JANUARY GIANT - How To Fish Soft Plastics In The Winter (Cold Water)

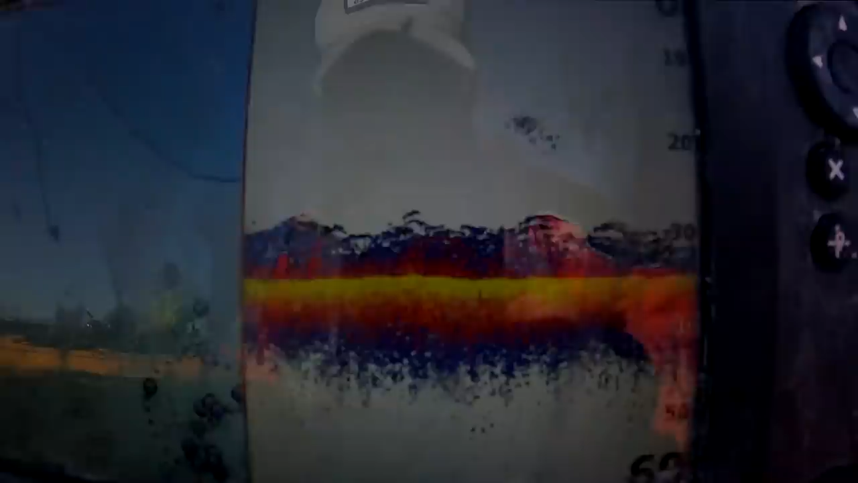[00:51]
Well, that's what our fish finder looks like.
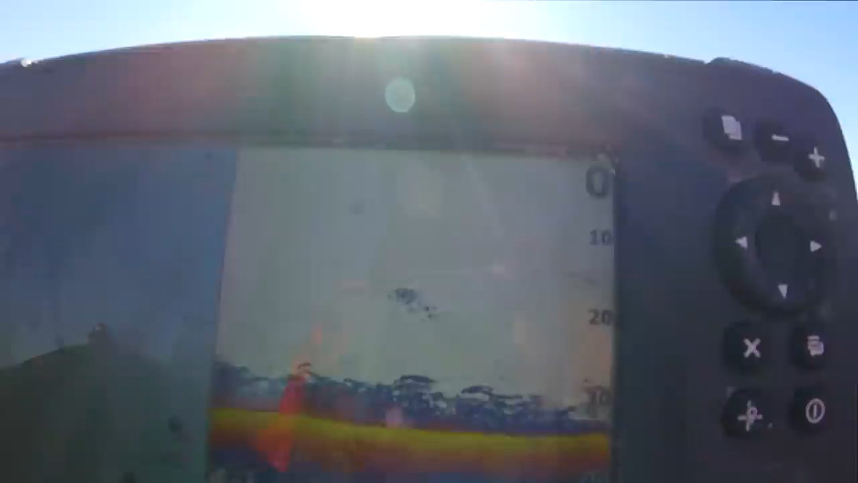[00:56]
That's not structure, that's just a lot of small fish.
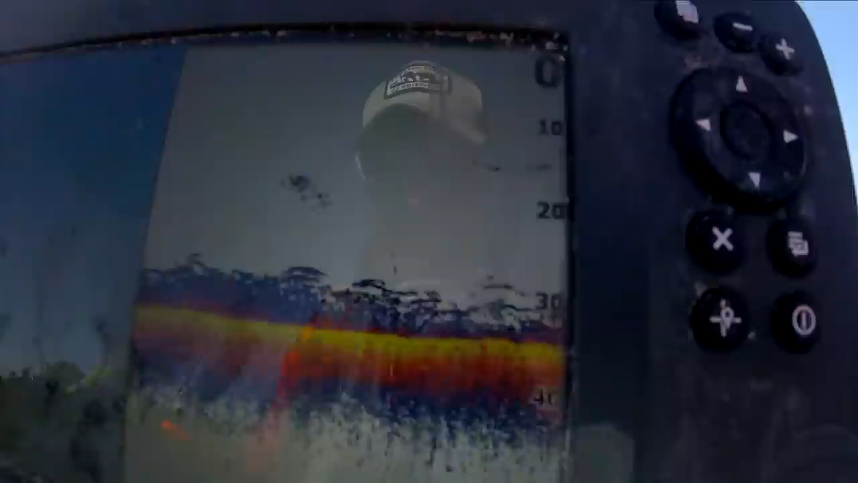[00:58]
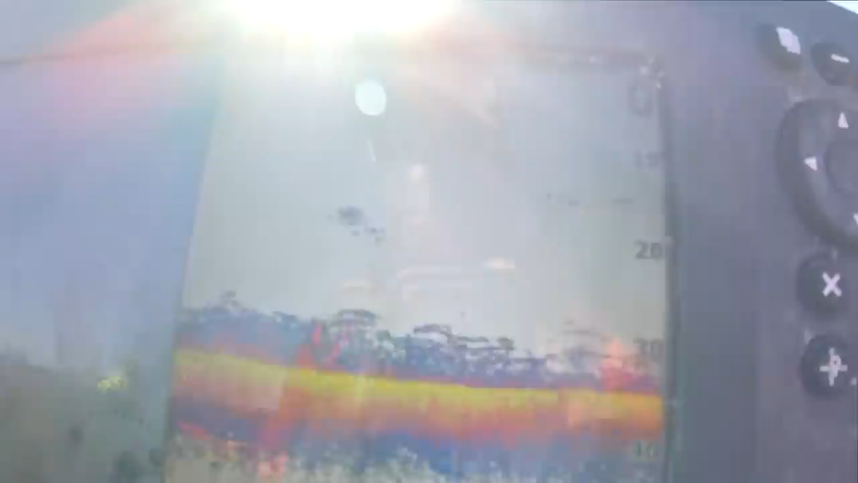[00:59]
Could be pinfish, could be croaker.